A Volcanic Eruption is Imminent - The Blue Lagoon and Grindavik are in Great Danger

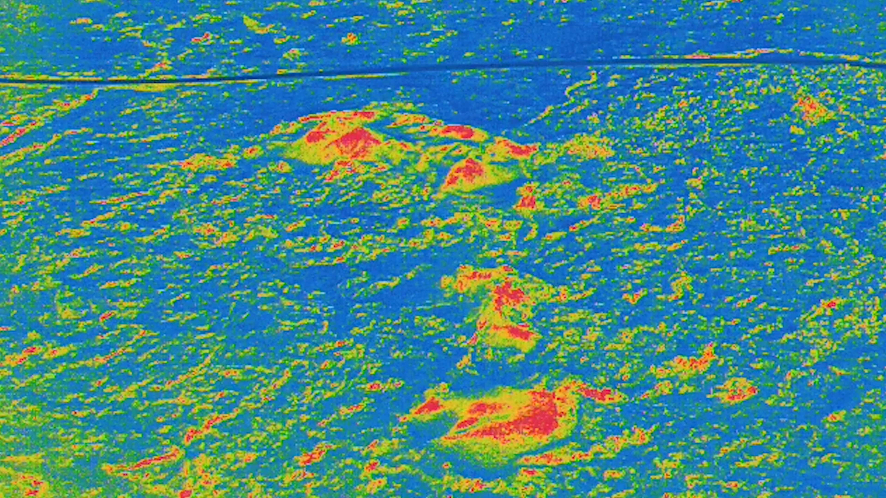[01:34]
But as for the main craters, I wasn't sure this time. There were some signals that I could detect,
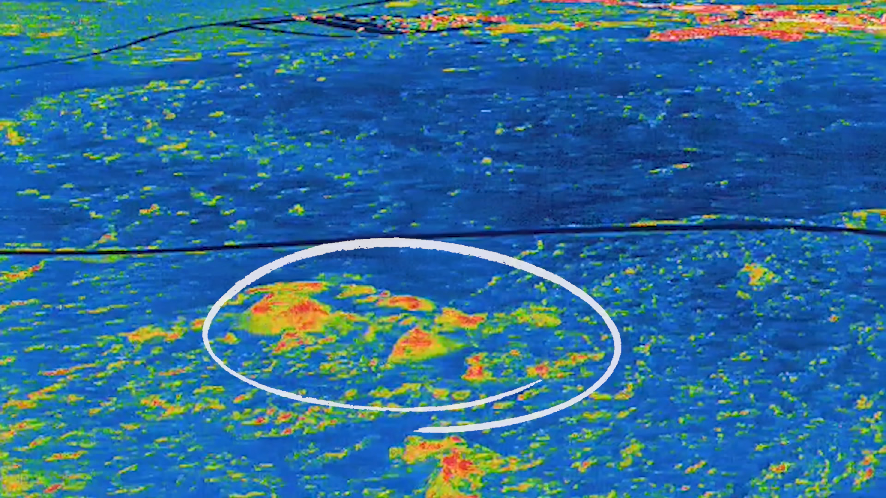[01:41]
but there could have been heat radiation since we had some sun earlier that day.
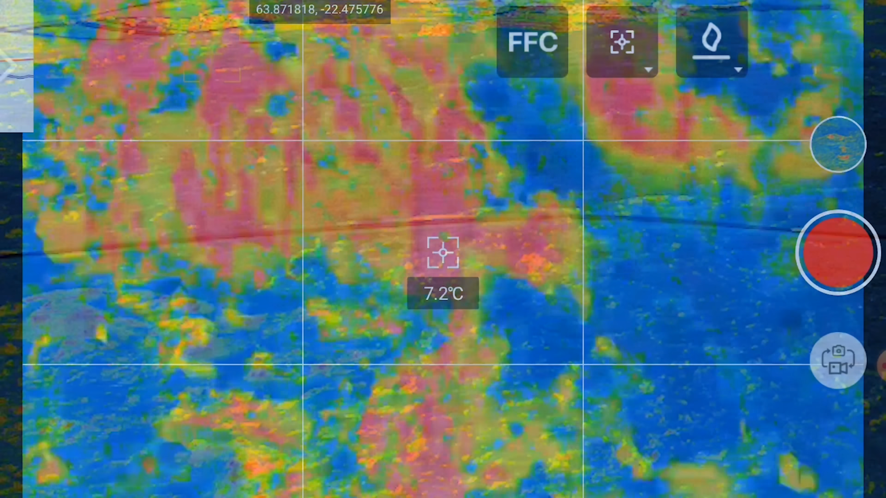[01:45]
On screen: spot 7.2°C
But when I was scanning, it was no sun and cold, like 3 degrees Celsius.
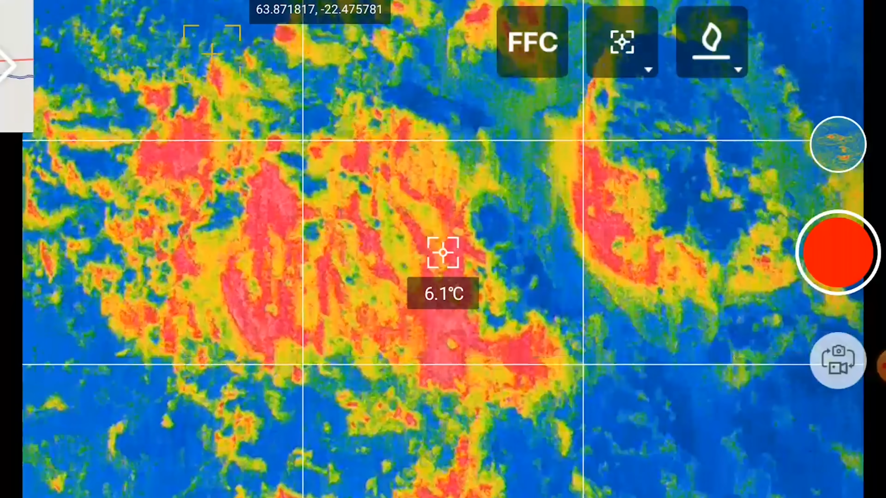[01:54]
On screen: spot 6.1°C
So let's swap to the other drone now for a wide angle. On which side of the craters it comes up? That will be the deciding factor when it comes to the lava flow. Lava could easily take off to the Blue Lagoon, but the eruption would have to be quite large to pose danger to the village Grindavík.
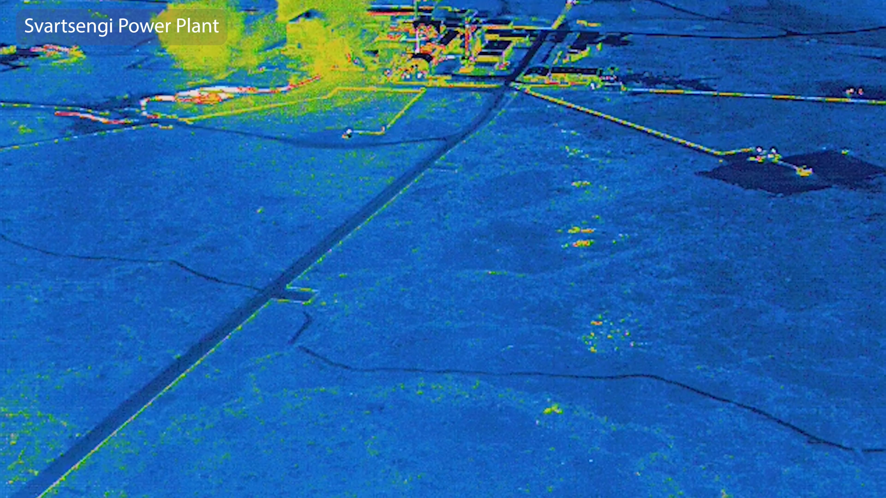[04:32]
But while I was sitting there in my car scanning this area again, it was a 3.5 that struck almost directly under my car.
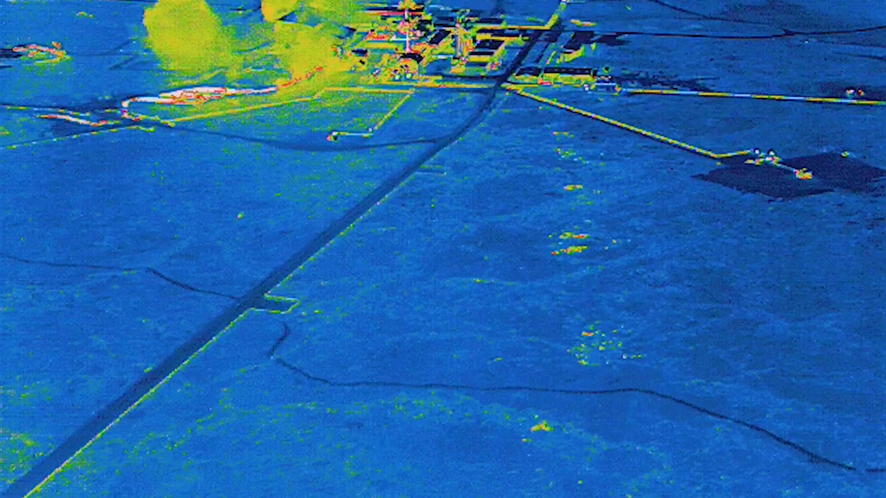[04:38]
And I was not amused. And there was actually an earthquake swarm going on for an hour or so by Thorbjörn, just below the webcams. And by the way, I'm leaving links to all the webcams that I know of.
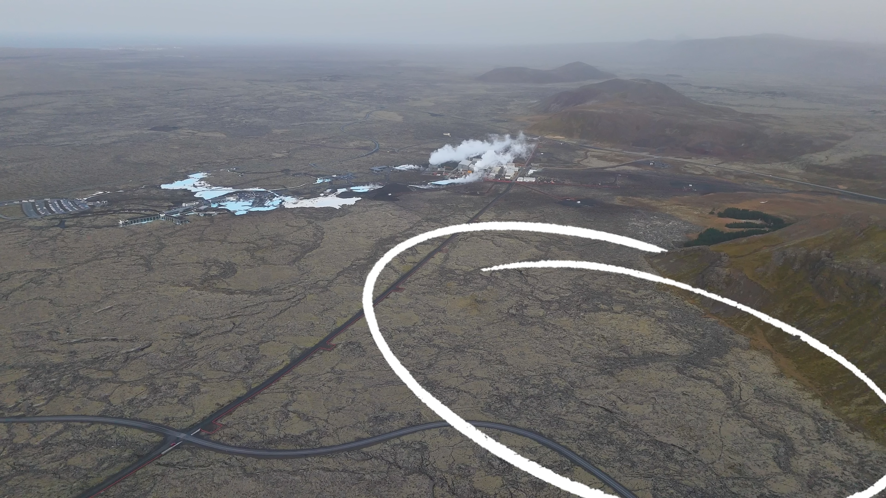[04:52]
And I have found anomalies there at this location ever since the first scan there. And the scanning conditions were excellent yesterday. So I noticed this line-up now. This is the funeral that I found the day before.
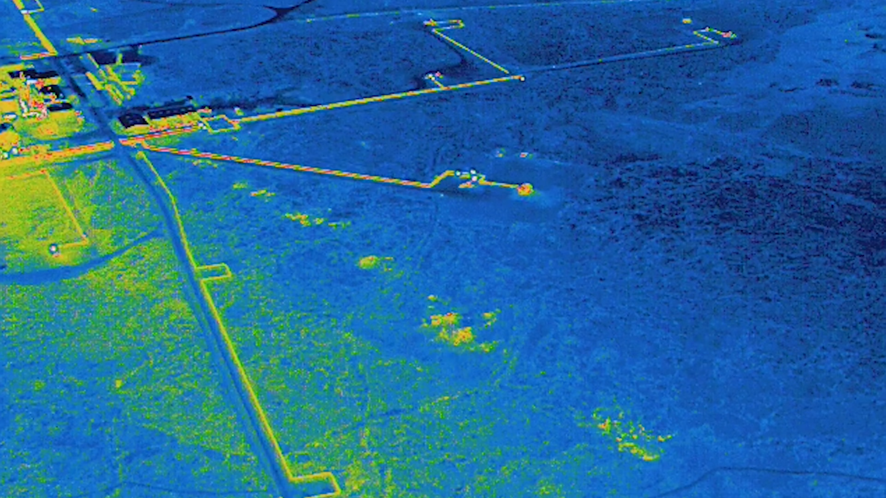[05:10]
And yesterday I noticed even more such spots. For a while I thought that they were all new or those that are closer to the power plant. But when I looked back at the thermal video from last Friday, the line-up was present back then, but not as obvious as yesterday.
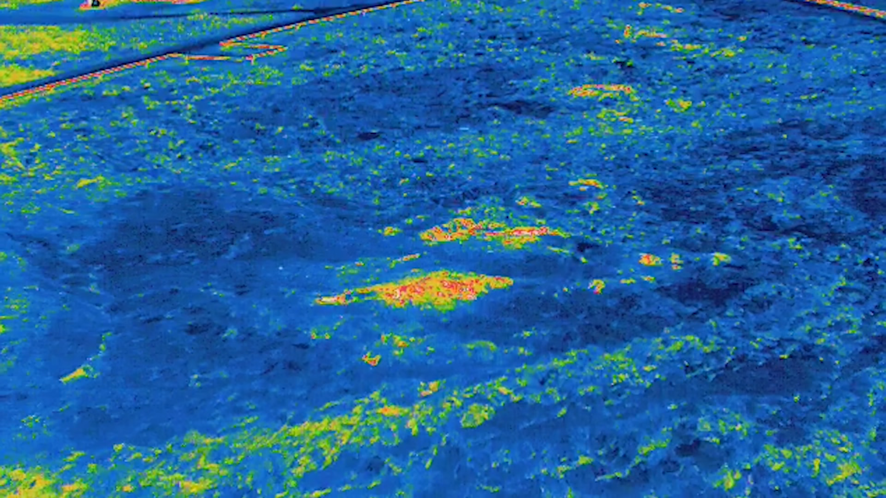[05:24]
So it's the conditions that they have a lot to do with the results. I also found quite strong heat signals around 500 meters from the Blue Lagoon.
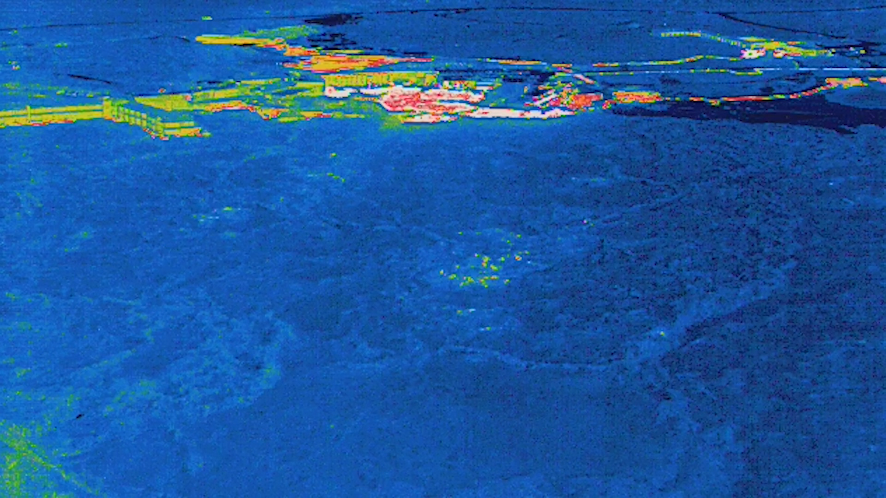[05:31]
I thought I had a new finding there, but again looking at the Friday footage,
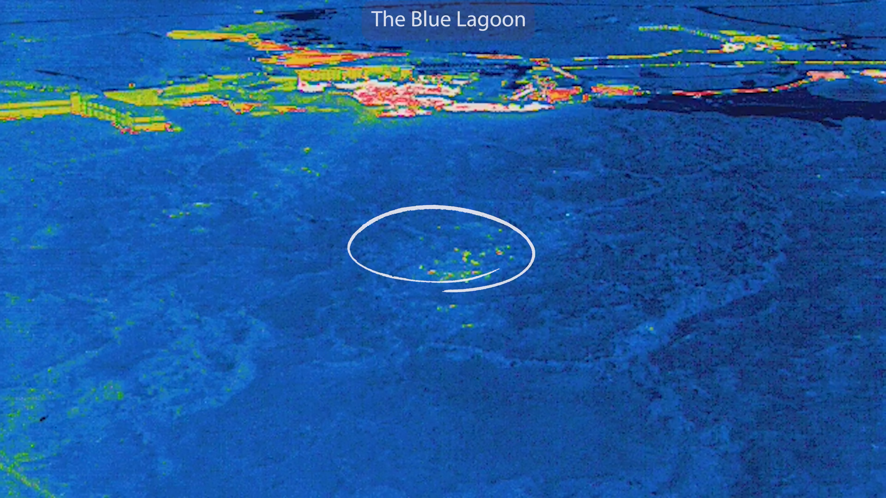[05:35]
I could see a little part of the hotspot in one of the videos,
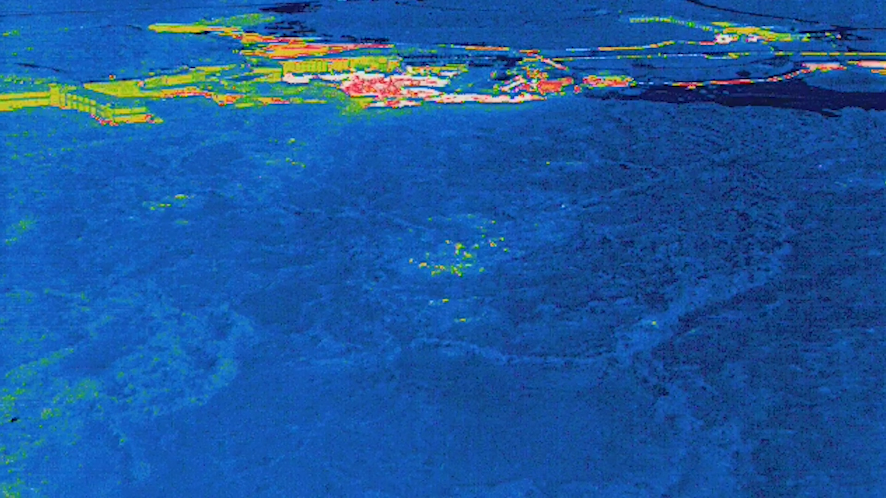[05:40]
but it was way harder to notice it back then. So the Sunday scan delivered me first and foremost a cleaner thermal image of the area.